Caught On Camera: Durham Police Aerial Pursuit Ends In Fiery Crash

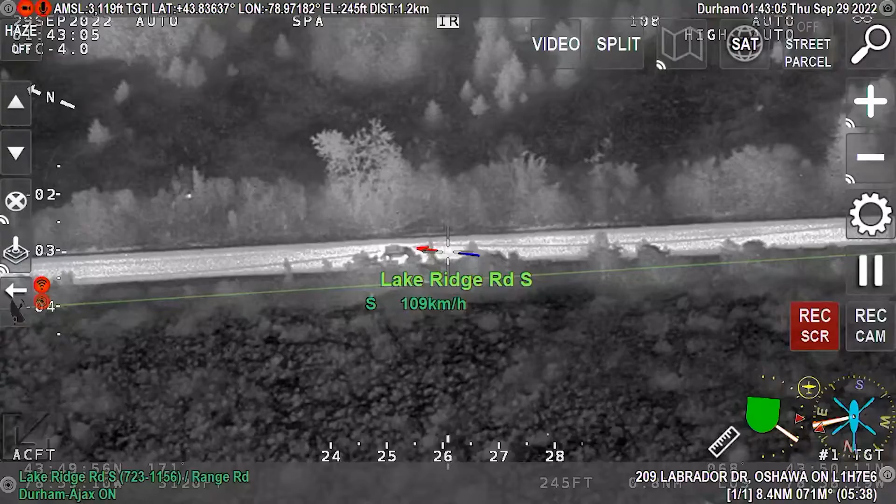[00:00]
He's still southbound on Lake Ridge, just at range, slowing down at range, trying to stop,
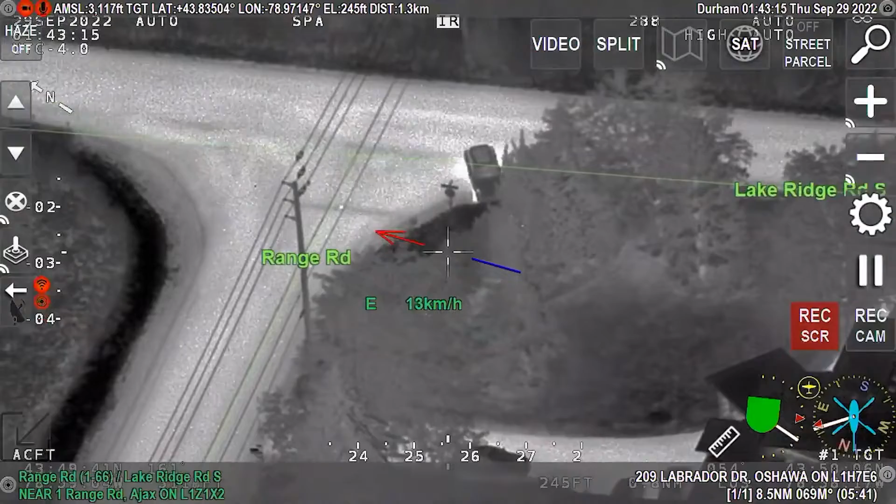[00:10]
making a turn, trying to turn onto range it looks like, backing up, and yeah he's going to go westbound on range now.
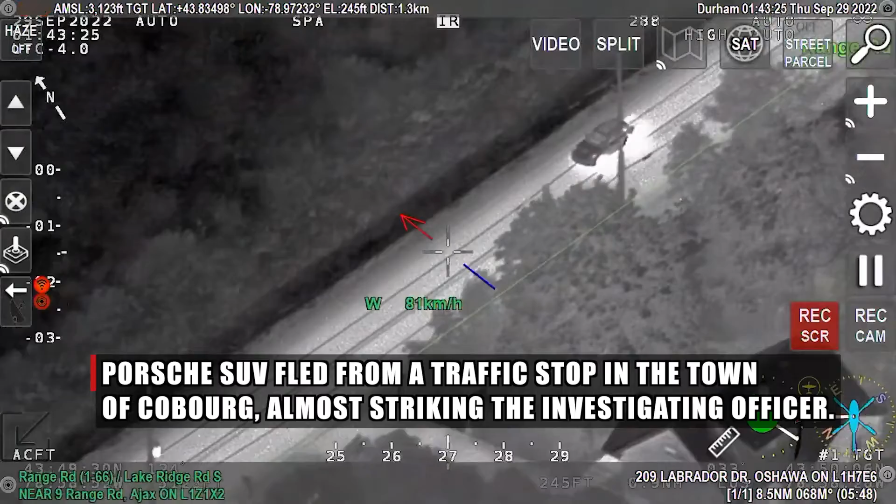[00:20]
Units go down to Shoal Point, you can come down at Shoal Point.
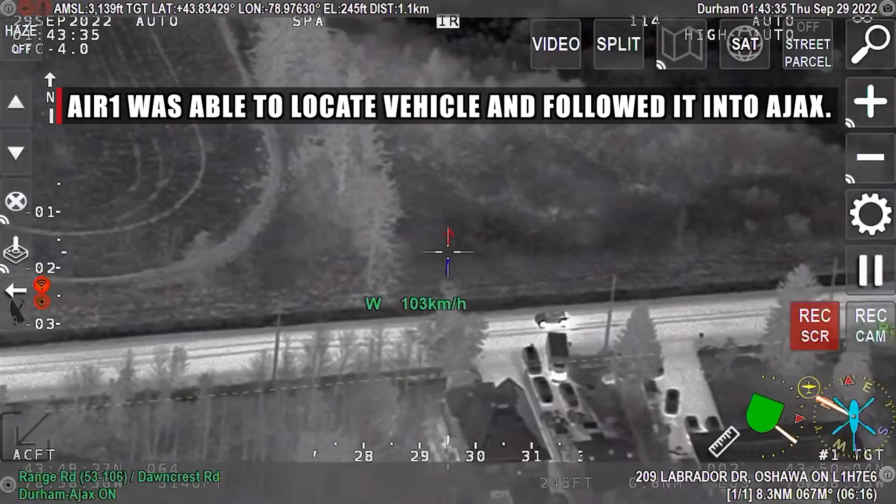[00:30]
Yeah, Range Road, westbound from Lake Ridge. Whoa!
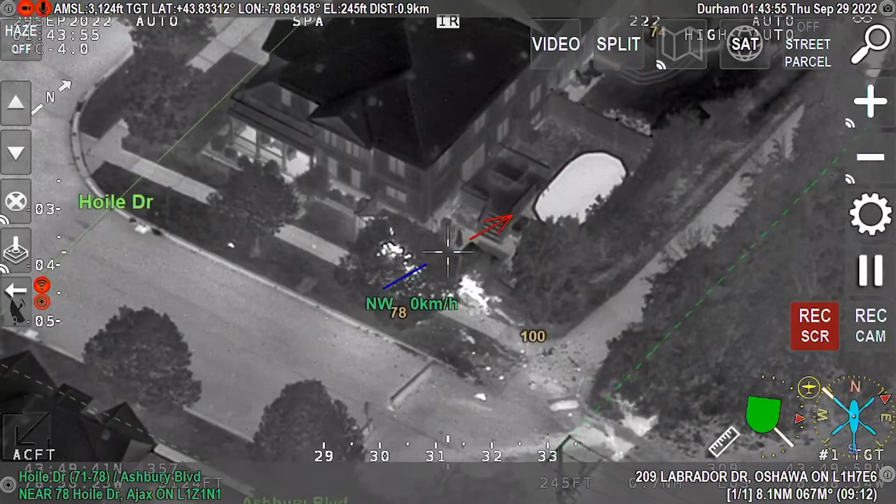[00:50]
Airway just crashed, Hoyle Drive, went off the road northbound, almost into the house on the northeast corner of Ashbury, I believe, and Hoyle, flipped over, got a little EMS and fire.